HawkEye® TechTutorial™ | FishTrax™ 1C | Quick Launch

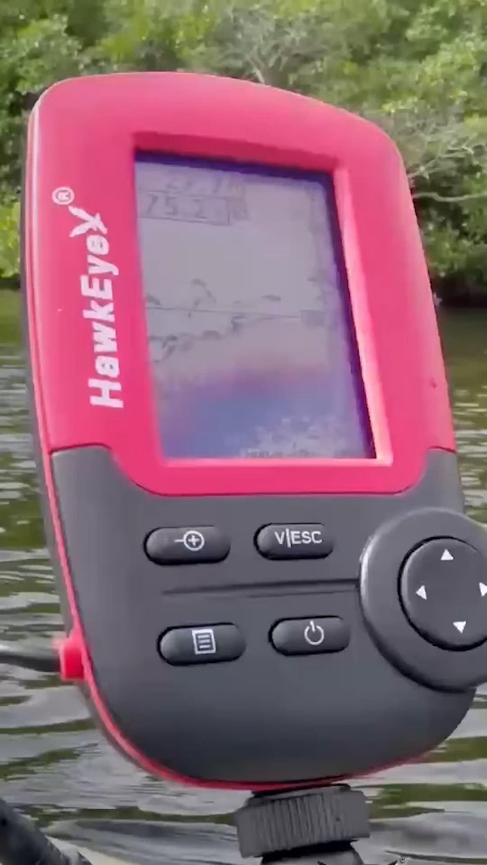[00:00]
Getting on the water with the Fishtrax 1C is easy.
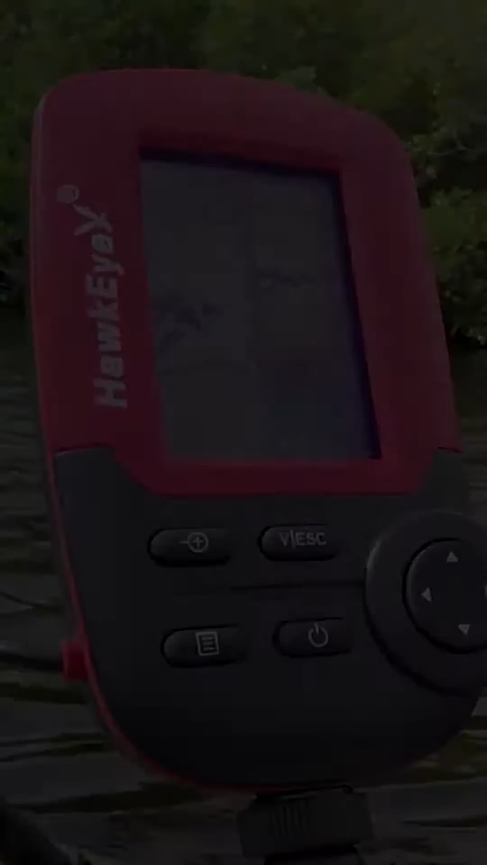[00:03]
Simply install four AAA batteries, connect the transducer cable to the display,
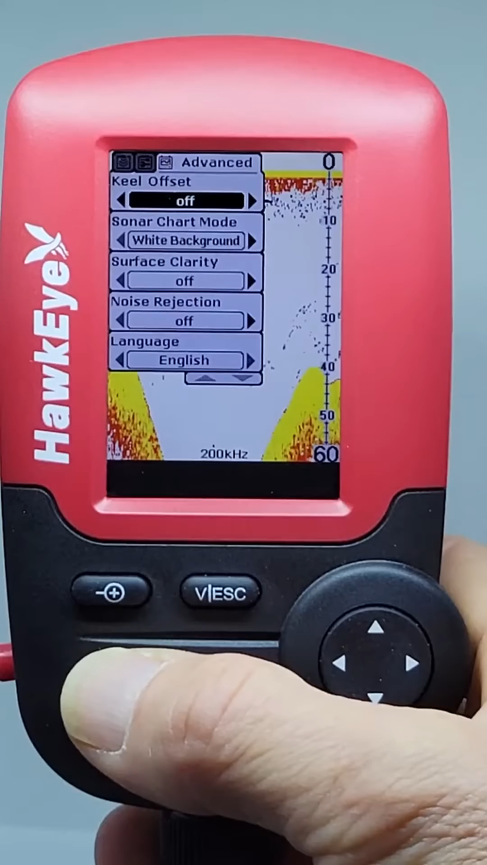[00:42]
Pressing the Menu button will scroll through the tabs. In this video, we are going to focus only on several key settings.
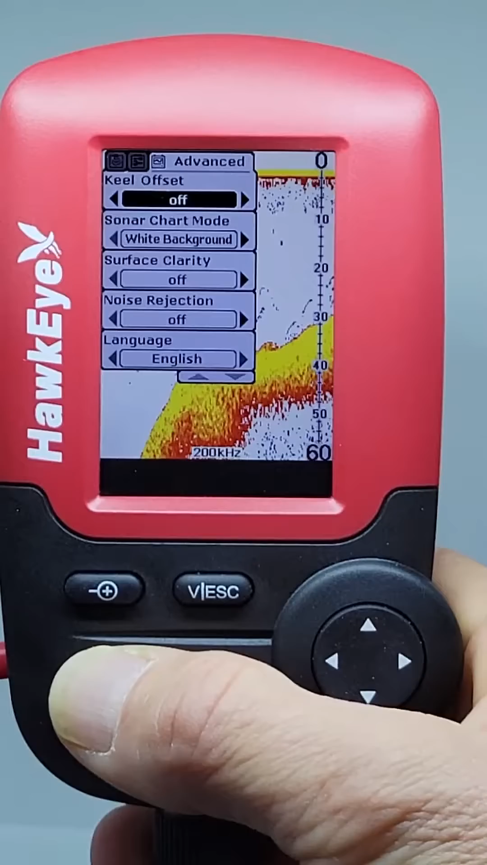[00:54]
To learn about the full range of menu options, please refer to the Operator's Manual, or the full video, located in our support center.
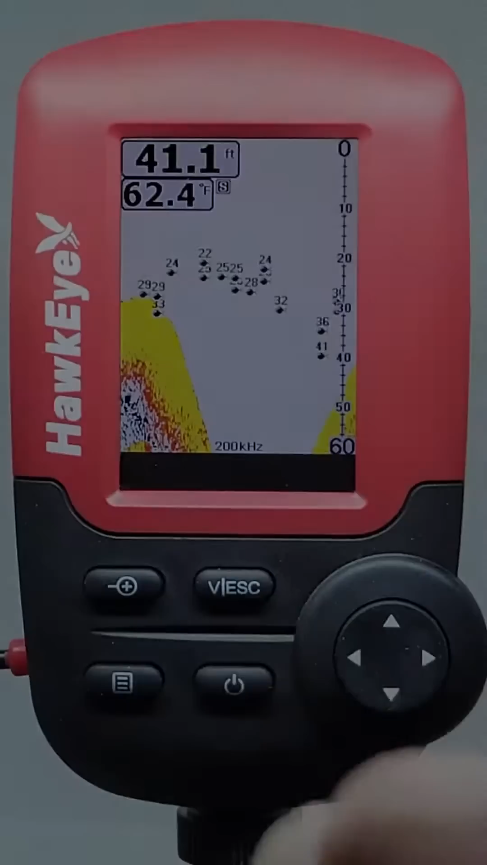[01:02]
On screen: depth 41.1 ft, water 62.4°F
Let's begin in the Sonar menu with the Sensitivity setting. Select a higher sensitivity setting to show smaller sonar returns on screen, or a lower setting to remove clutter from the screen.
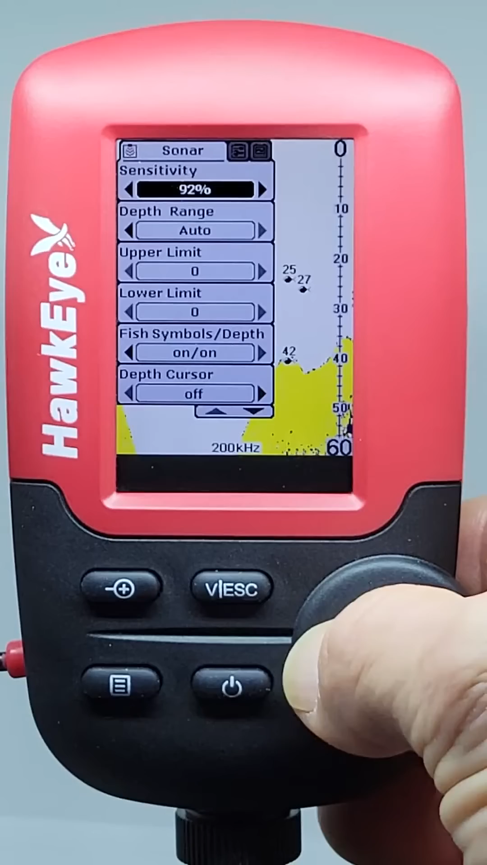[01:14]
Adjusting sensitivity also affects how sonar returns are identified,
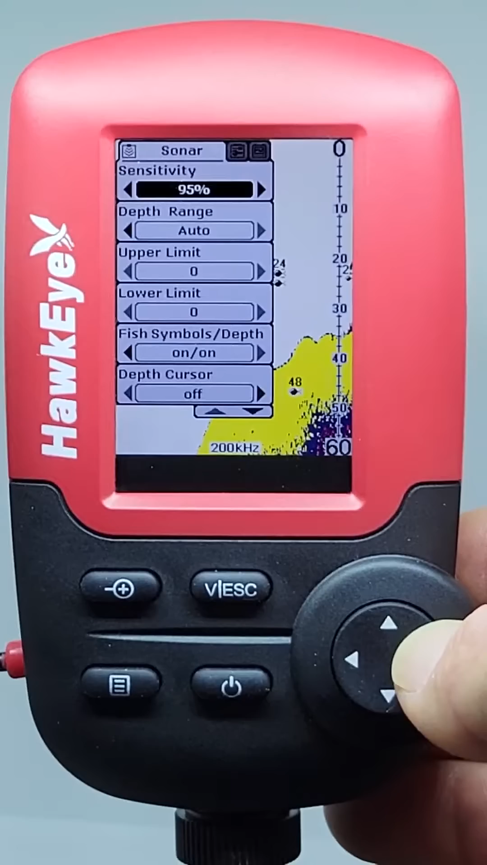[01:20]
as more fish target symbols will be detected at a higher setting, fewer at a lower setting. We always recommend using the Auto setting until you are familiar with this setting.
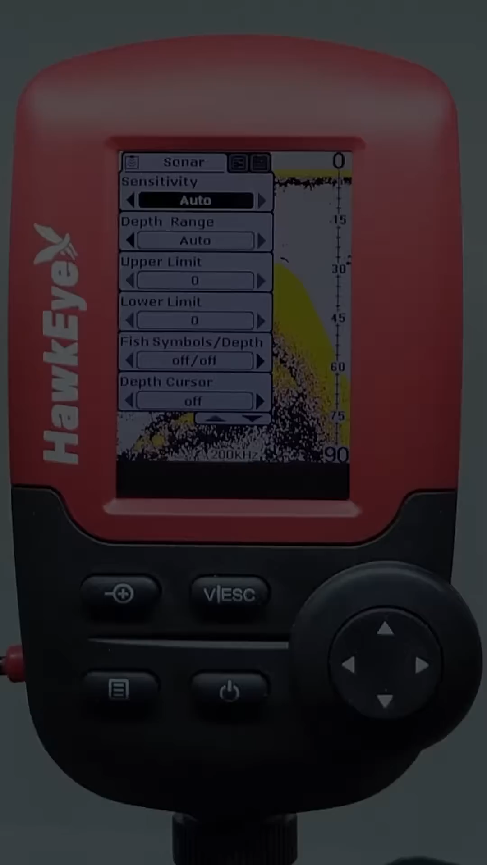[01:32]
For the Depth Range setting, we suggest using this setting on Auto,
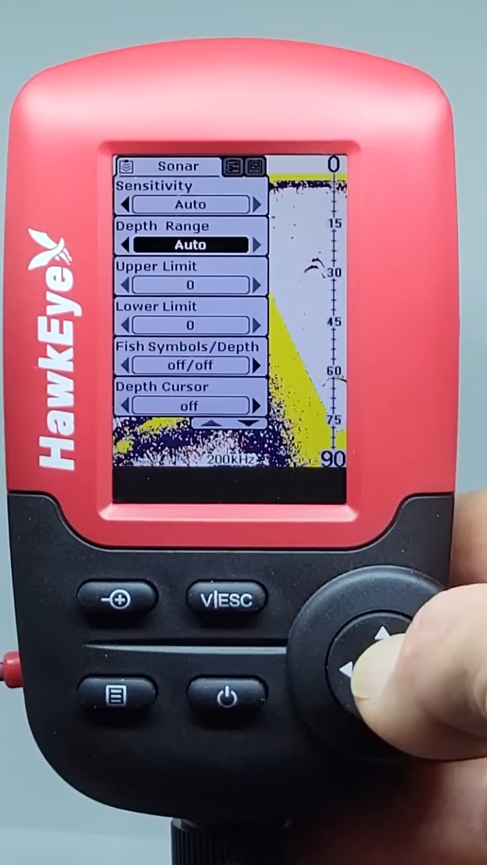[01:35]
but if you want to display sonar echoes at a set depth range, then manually select it here.
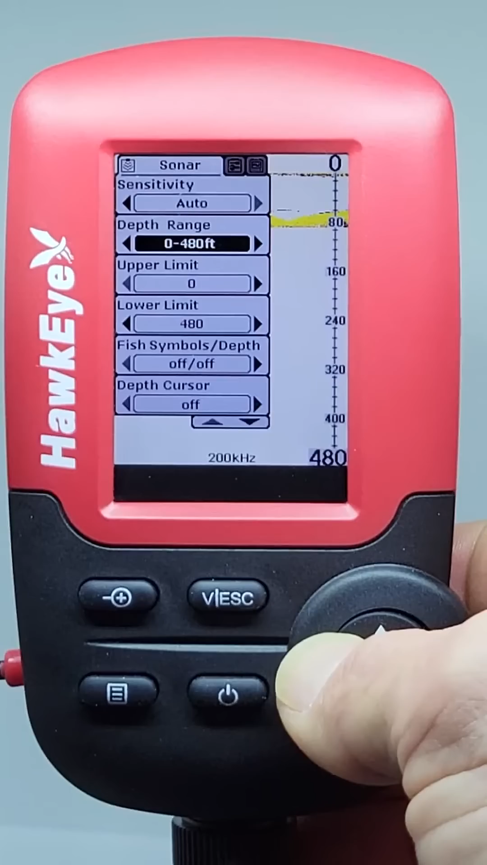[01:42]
The Fishtrax 1C fish target feature displays fish icons and a numeric fish depth reading instead of traditional sonar echoes to help identify fish.
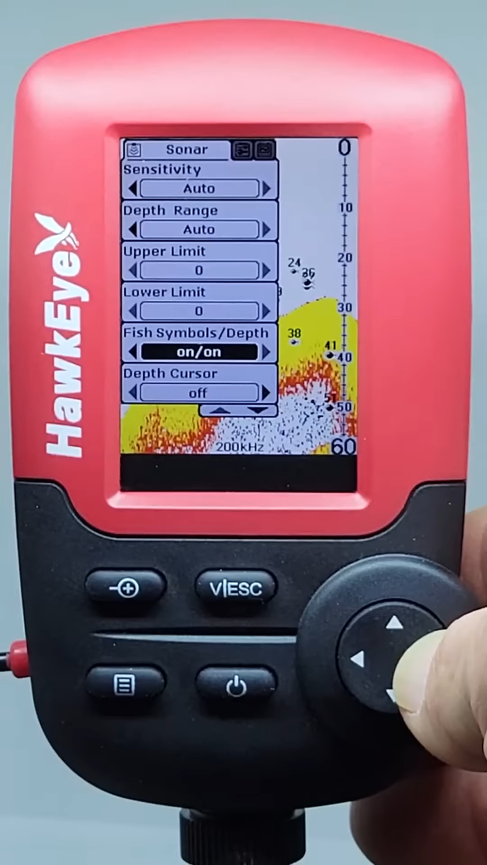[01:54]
You can toggle the fish target feature on and off in this menu in the fish symbol's depth setting.